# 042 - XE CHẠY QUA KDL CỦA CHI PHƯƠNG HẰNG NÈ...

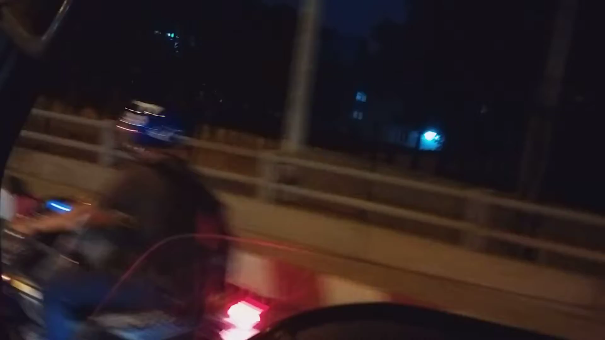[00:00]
cầu. Bên đây cha tải lúc nãy là thành phố Bình Dương,
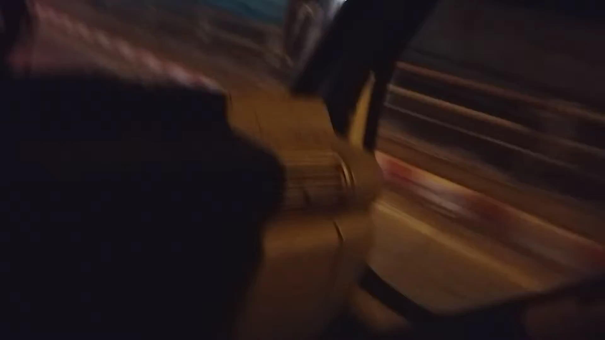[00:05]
thành phố Bình Dương thủ dầu một là bến Bạch Đằng của Bình Dương.
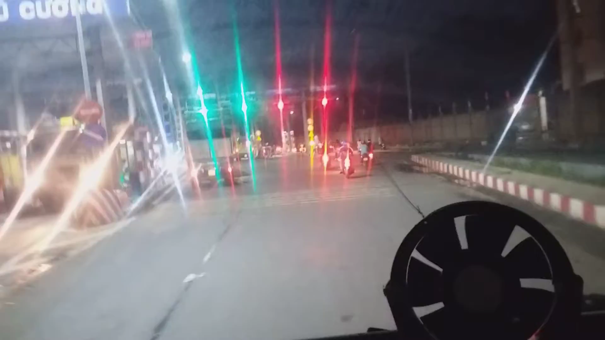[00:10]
Đây là trạm thu phí Tân Phú Cường, trạm thu phí cầu Phú Cường. Đó, qua đây ta sẽ qua đây,
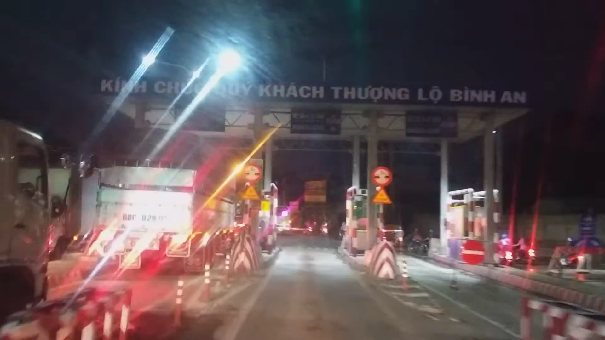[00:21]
và đây là thu phí ở đây là 10.000 đây.
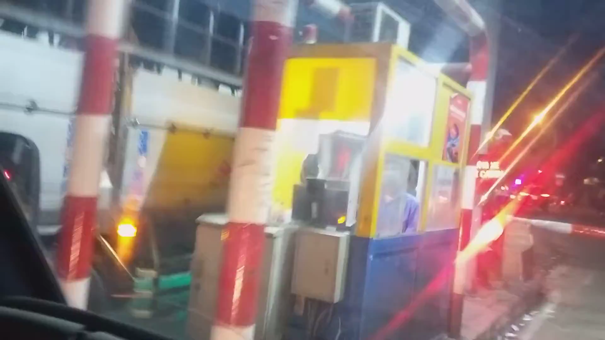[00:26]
Đó, 10.000 giờ là tiến thẳng đi
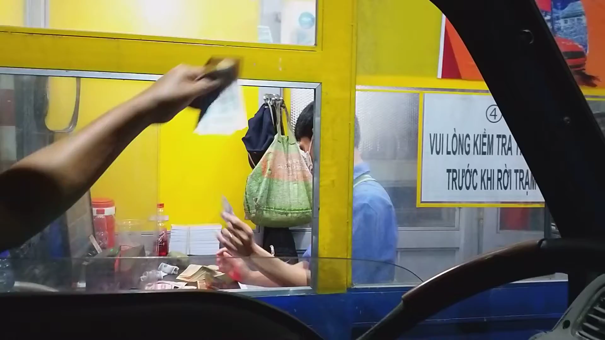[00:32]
đến quốc lộ 13,
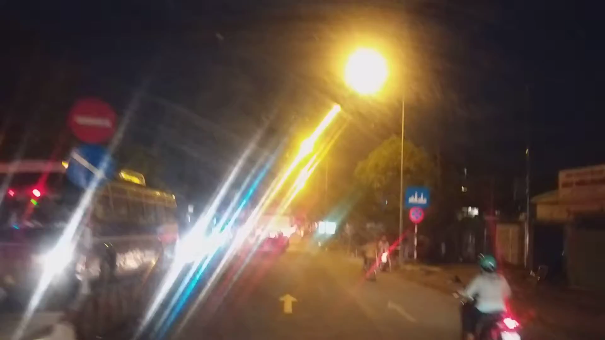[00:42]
đấy, nghe quốc lộ 13 ở đây là có một cái đường nhánh, một đường rẽ nhánh là đi để đi tắt khỏi phải đi thẳng tới tới ngay cái chỗ Bình Dương kia, nên đường này đi rất là thoáng.
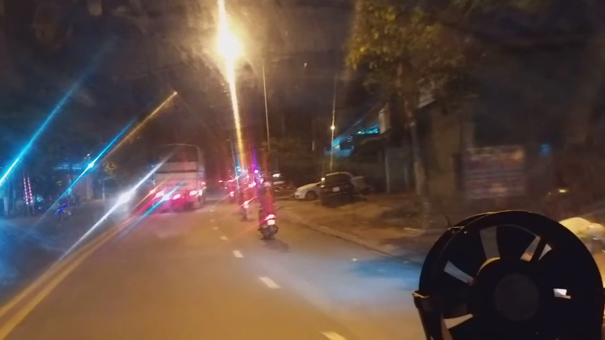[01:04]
Nên là đa số nếu mà đi về cái hướng Mỹ Phước á, đường quốc lộ 1A là người ta hay đi cái chỗ đường này. Đây mình tới cái chỗ đường này nha, tới chỗ đường này mình quẹo qua đây cái mình ngưng lại đi, xong bắt đầu tới trạm thu phí á, rồi trạm thu phí bắt đầu mình mới là nối tiếp.
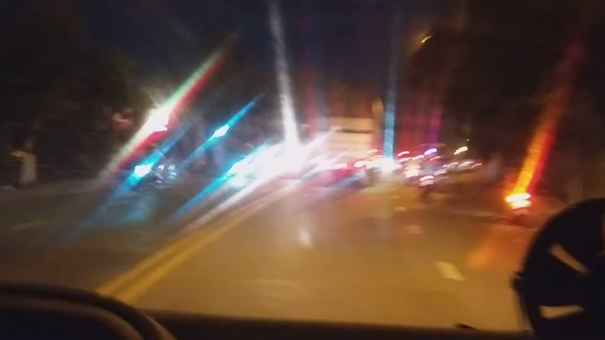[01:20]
Không, các bạn thấy không, các bạn thấy là buổi tối rất là hiếm khi đi buổi tối, nên là quay buổi tối. Buổi tối đó xe rất là đông, xe đông nhưng mà không phải là kẹt xe nha.
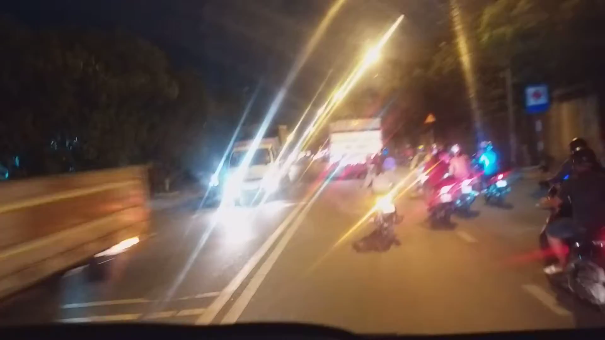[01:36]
Khi buổi tối là chiều, mà chiều tới này là thấy màu đỏ chang chét, còn mà chiều đối diện lại là đèn nó sáng, nó bị chói á. Đó, bây giờ quẹo đây là tắt nghe, quẹo cái đường này rất là đẹp này, đường này là đường mới luôn.
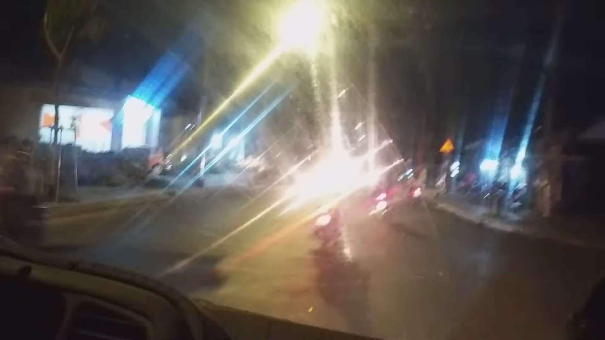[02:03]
Đường mới mình quẹo đường này mình sẽ đỡ đi đường kia là nó hơi hay bị kẹt xe lắm, đường đó đường đông.
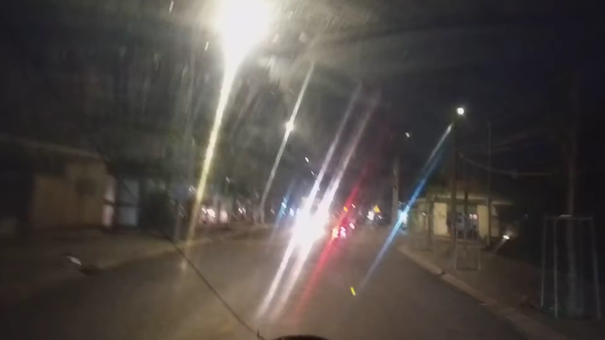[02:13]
Rồi ngưng lại đi, không quay đi rồi nghe. Bây giờ là mình đã vô quốc lộ 13 rồi. Quốc lộ 13 đây, hướng thẳng này là hướng thẳng về Mỹ Phước. Đó là buổi tối. Tối thì
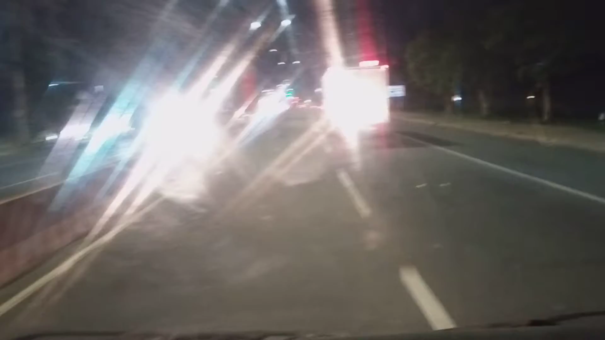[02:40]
cái máy quay thì nó bị chá đèn, nhưng mà lâu lâu mình có dịp buổi tối nó quay thành đó.
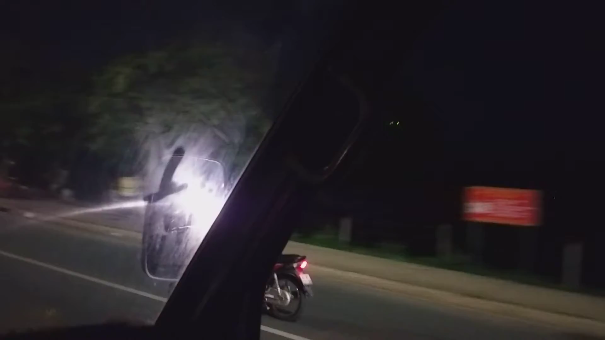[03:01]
đi lên Đồng Ninh, Đồng Xoài đường này kia đó, hướng nhà bé đó, Long đó, Bình Long. Nên là đường này đường rất là rộng mà nó thoáng, nên là chạy xe đường này không có ngán, nó không có bị kẹt xe, không bị kẹt xe.
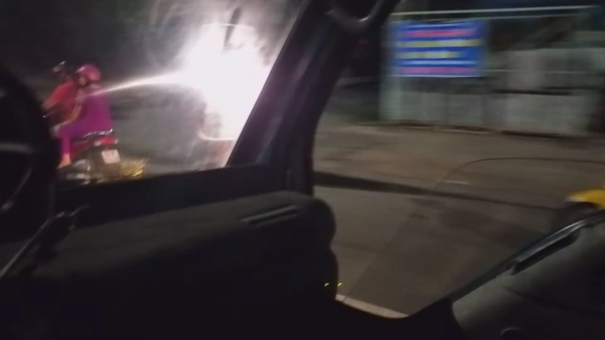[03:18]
15.000 à. Đây là trạm thu phí mình mua vé lượt nên là mình qua cái vô đây.
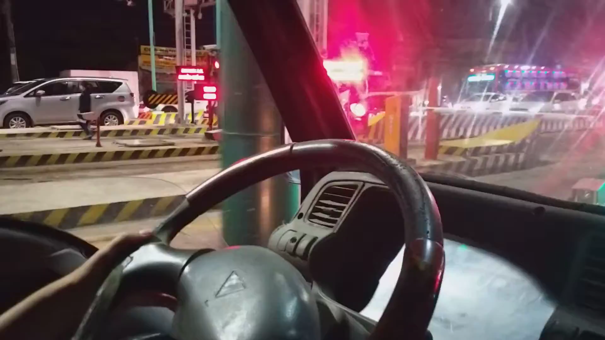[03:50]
quay rồi, quay rồi, thấy không? Nhưng mà qua trạm thu phí này á, tới cách mấy trăm mét đèn xanh đèn đỏ, mà quẹo bên phải là đi về hướng Dầu Tiếng. Về hướng Dầu Tiếng đường cũng rất là rộng mênh mông luôn nha, đường rộng mênh mông luôn á. Đó, đây nè, đó lên phía trên, nó lên đèn xanh đèn đỏ phía trên là đi Dầu Tiếng, còn mình là
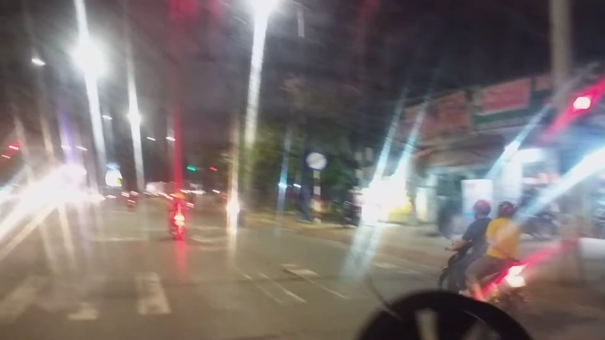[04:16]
đi thẳng luôn đi quốc lộ 13, đi tuốt lên Mỹ Phước luôn.
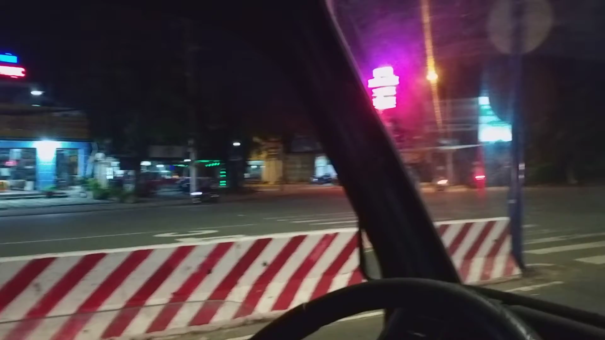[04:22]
Từ đó chắc còn mười mấy cây số nữa. Đó, đèn xanh bắt đầu đi. Đó, buổi tối chứ buổi tối mà chịu đi là buổi tối đi rất là mát mẻ. Ban ngày buổi trưa 12 giờ trưa nó nắng lắm, mới là mùa này là nó nắng tới 42 độ lận. Bây giờ là đường Mỹ Phước qua cái chỗ này là bắt đầu nhắn xe rồi.